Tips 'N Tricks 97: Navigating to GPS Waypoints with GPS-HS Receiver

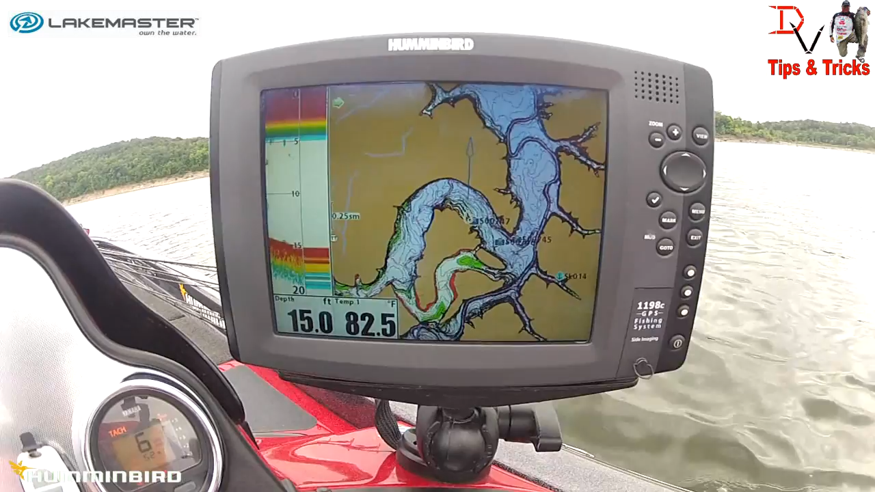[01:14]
On screen: depth 15.0 ft, water 82.5°F
Now one of the first things we need to do is this is our Lake Master map of Truman Lake here in Missouri and there's some cool features that allows you to do some really neat stuff and we're going to zoom in
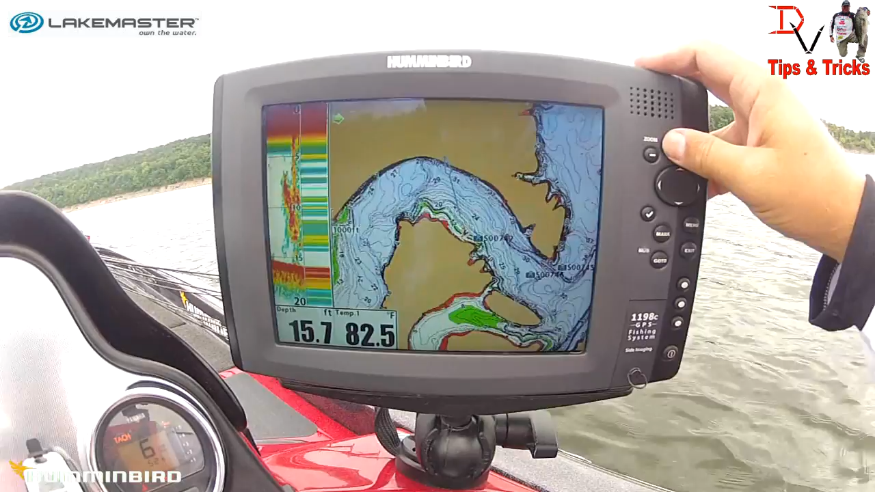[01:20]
On screen: depth 15.7 ft, water 82.5°F
here and what we're going to do is we've got the ability to shade two different depths and as we go here we hit menu twice we come over to our chart tab if you come up push the up button that'll make it quicker to get to the bottom. We've got a shallow water highlight here that is our red and we've got it set
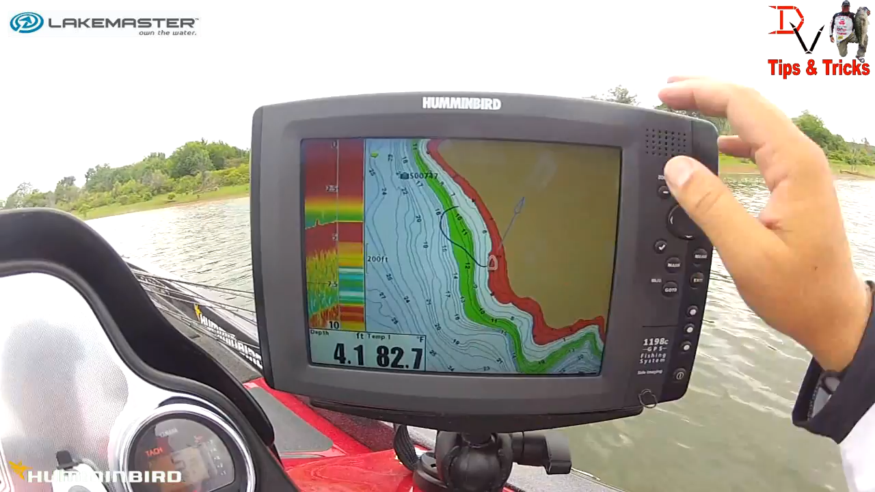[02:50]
If I hit view we will start looking for side imaging and one of the things here with Humminbird is you can split your position.
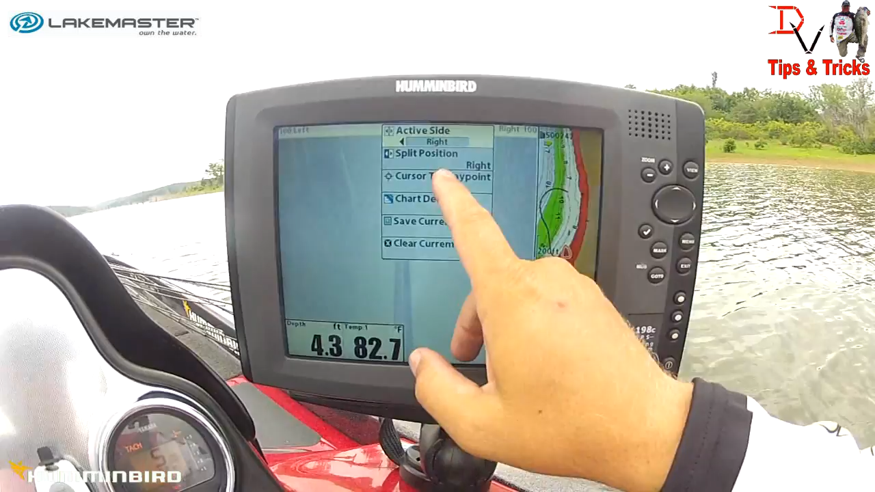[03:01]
On screen: water 82.7°F
You can split it to the right where you've got just a little sliver of map like I got or you can select more mapping less of what you want.
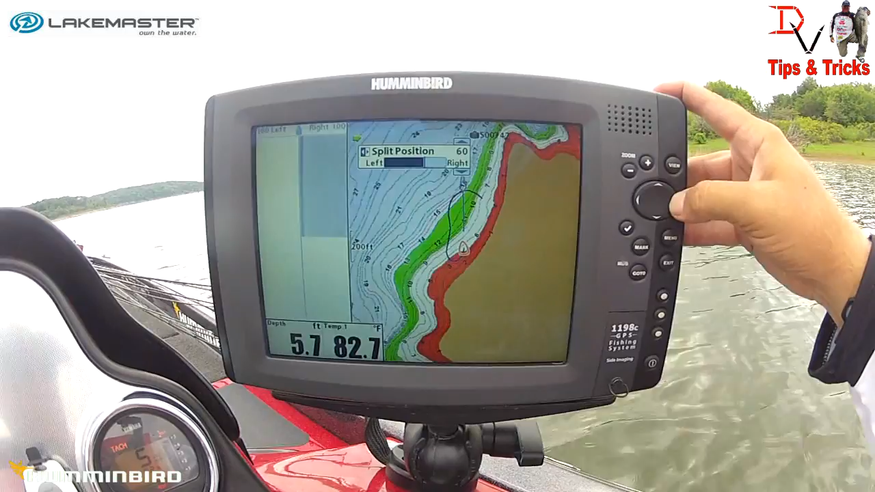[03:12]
On screen: depth 5.7 ft, water 82.7°F
For side imaging I like the most side imaging I can get and the least amount of mapping. I'm just going to use it to basically look for where I'm
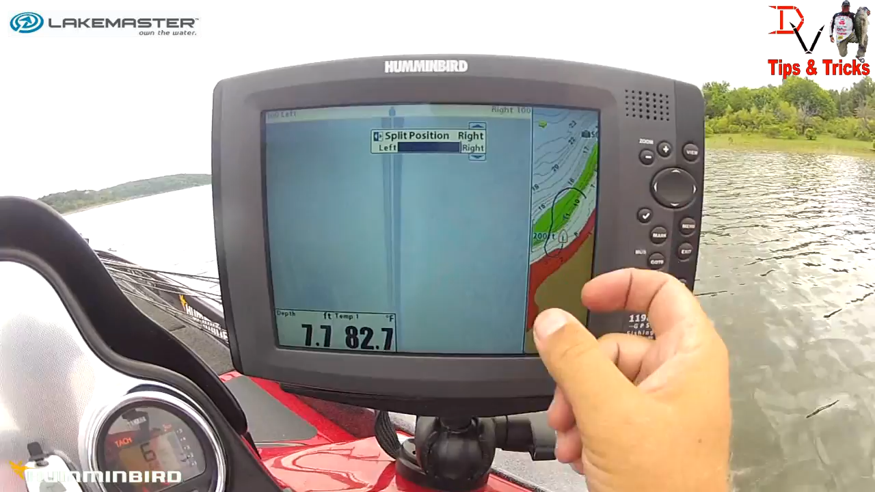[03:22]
On screen: water 82.7°F
at what I've got coming ahead and I want to see the most with side imaging
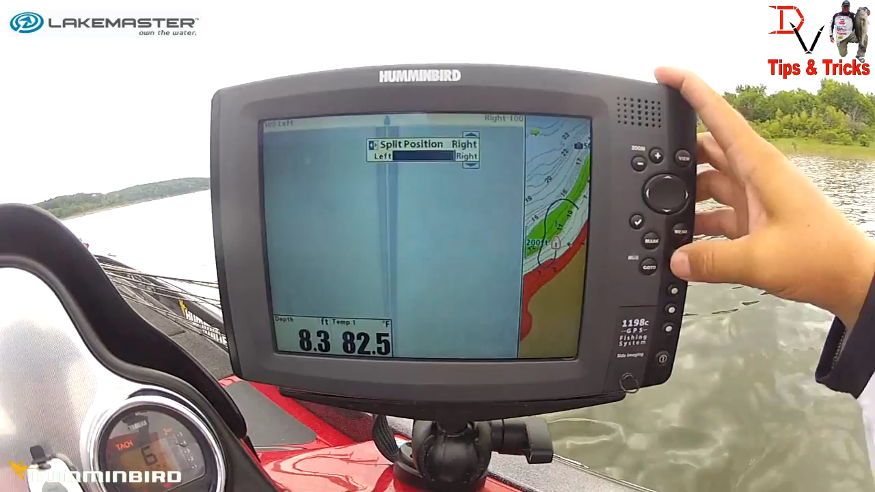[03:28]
On screen: depth 8.3 ft, water 82.5°F
and I've got it on a hundred foot right and left and if you look here we're finding a
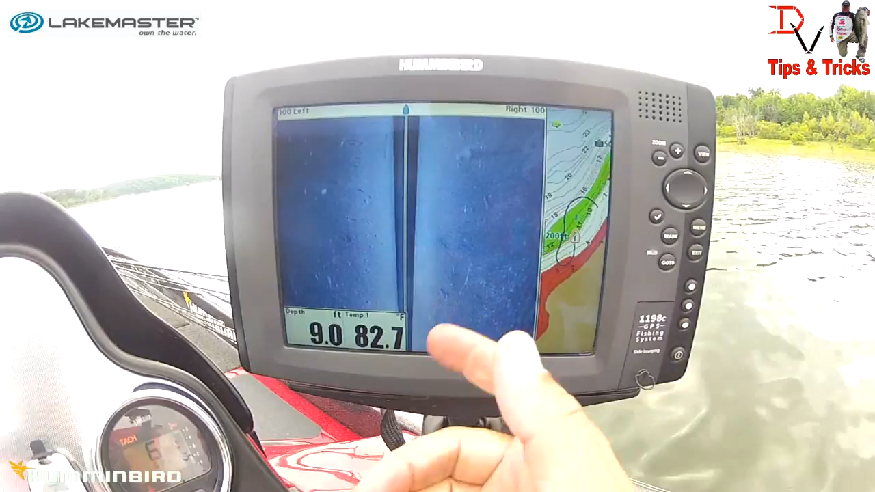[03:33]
On screen: depth 9.0 ft, water 82.7°F
little bit of stuff but what we're going to do is we're going to go right up there and we're going to pick us out. We're going to get that big tree on side imaging and then we're
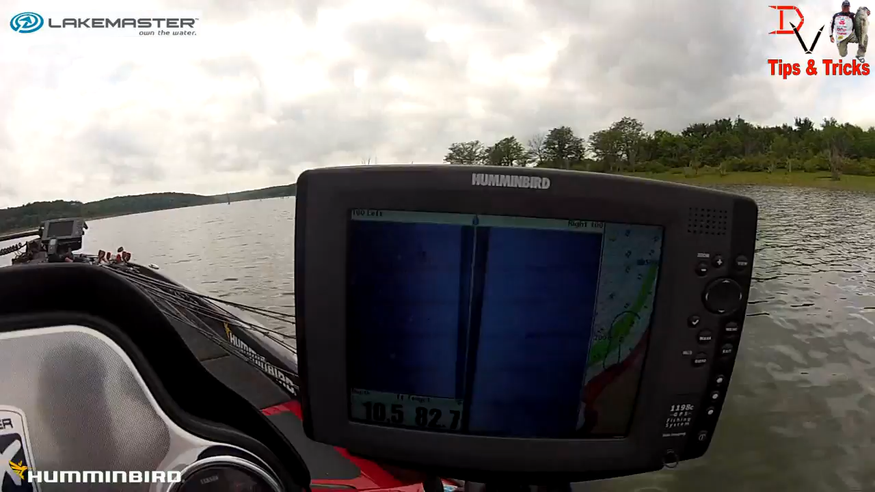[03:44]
going to get back on it with our trolling motor and use the trolling motor to guide us there and the GPS to get us back on the exact spot.
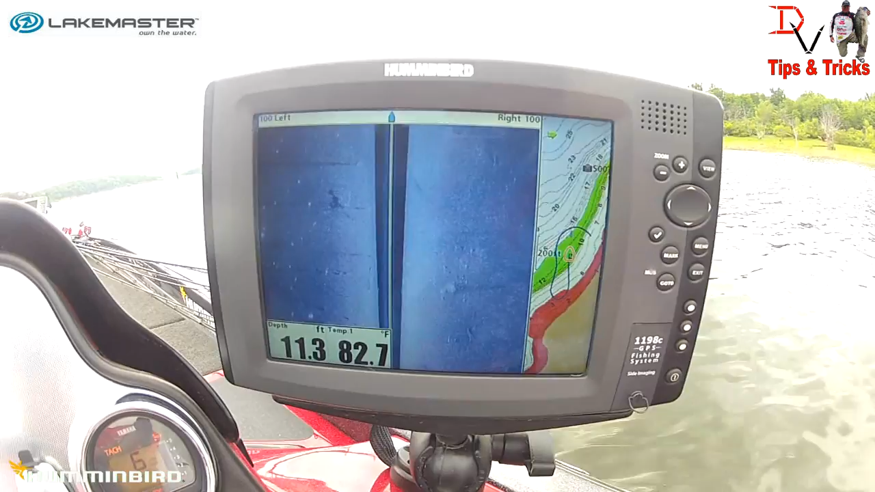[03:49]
On screen: depth 11.3 ft, water 82.7°F
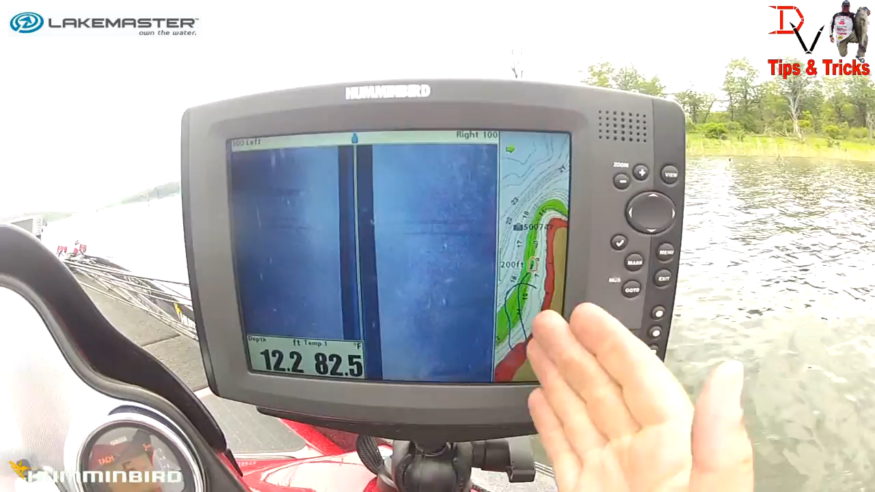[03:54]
On screen: depth 12.2 ft, water 82.5°F
Now here we are we're coming along this edge of this point here that's got all these big trees on it and we're going to use an above ground below ground visual.
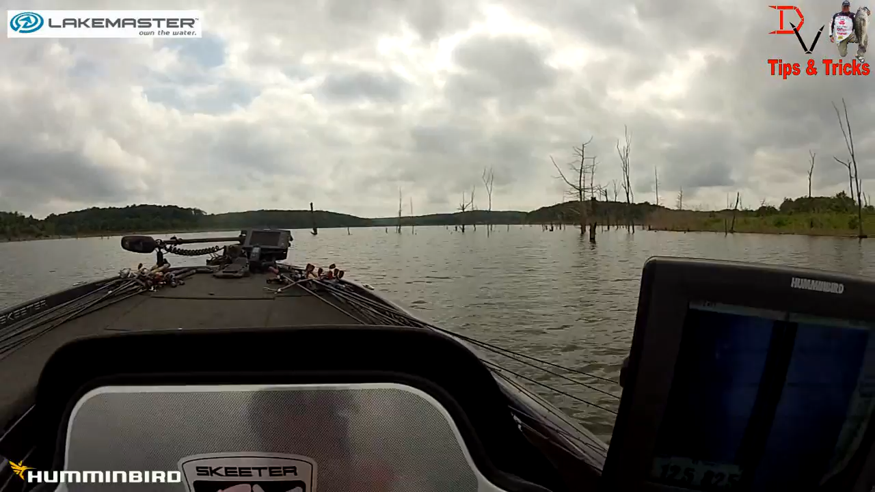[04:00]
You can see our side imaging I've got it a little bit hot here so I'm going to slip over here to and just bump it down just a hair
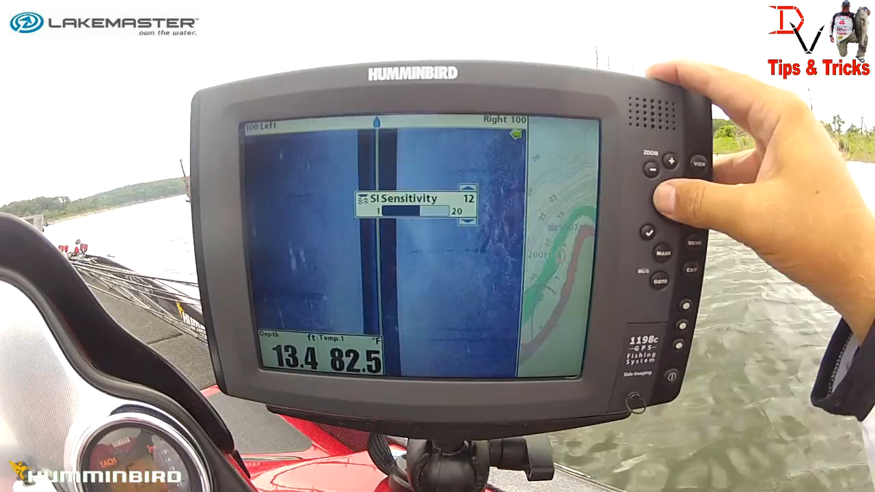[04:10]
On screen: depth 13.4 ft, water 82.5°F
so we can pick up this tree and I'm just going to back out just a hair here.
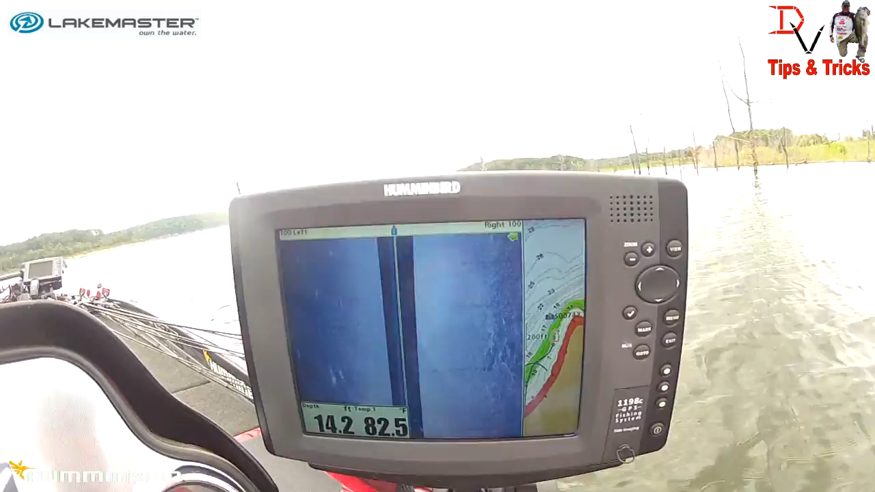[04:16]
We're not as focused on seeing what's on side imaging today but help you find what your how to get back on the stuff you do find inside imaging and you can see we've got some trees and stuff.
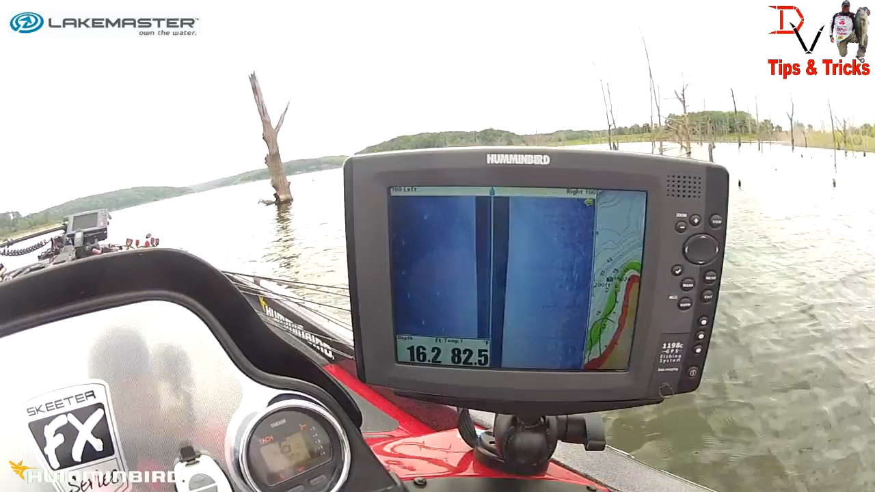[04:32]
On screen: depth 16.2 ft
We've got our little small trees here but this big tree right here is really going to be easy boom right there see it now what you'll do is you'll take your cursor and you'll go right to that tree and we're going to hit mark
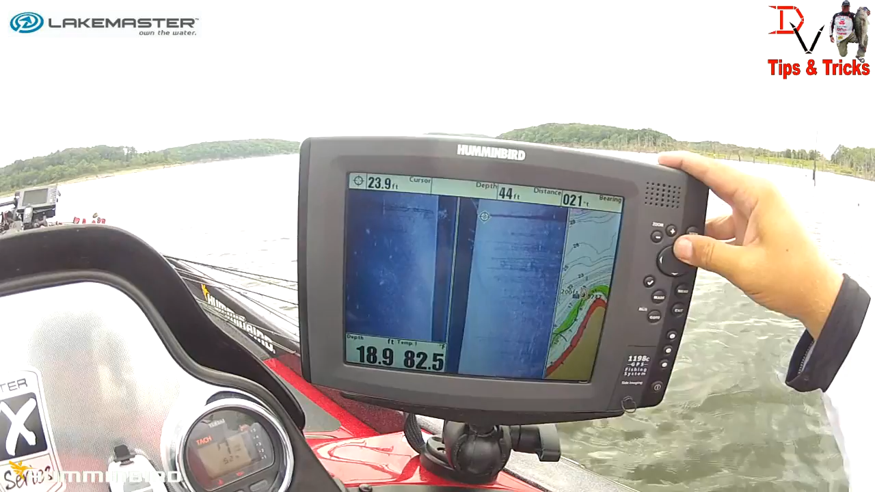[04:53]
On screen: water 82.5°F
and that's going to put a waypoint right on that tree there. Now we're going to get out here
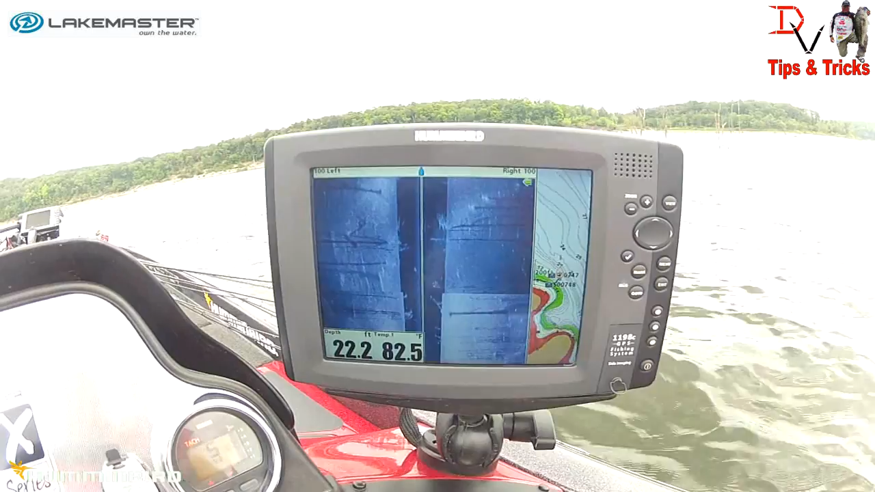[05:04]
On screen: depth 22.2 ft, water 82.5°F
in the open and I'm going to let the trolling motor show me how to get back to number 748.
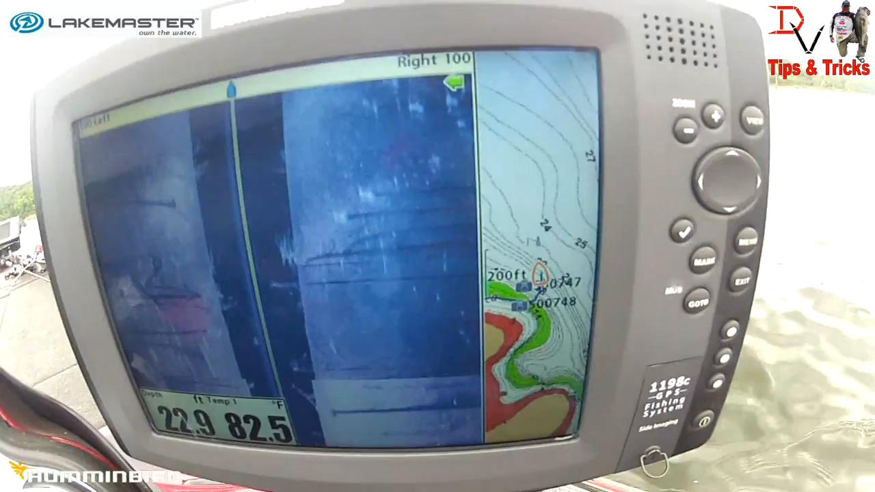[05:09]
On screen: depth 22.9 ft, water 82.5°F
That's our waypoint we're looking for.